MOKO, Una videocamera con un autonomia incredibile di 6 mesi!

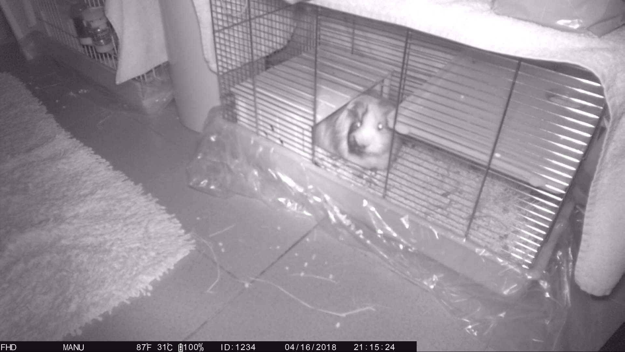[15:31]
ok in questo momento stiamo facendo il test video completamente notturno perché finalmente gli infrarossi sono funzionati completamente quindi bisogna aspettare che il sensore crepuscolare spenga completamente cioè rilevi completamente che non abbia più luce in modo che così riusciamo a lavorare comunque questa è l'immagine ripresa con gli infrarossi di questo sistema che è veramente assurdo anche se va a consumare praticamente già tutte le batterie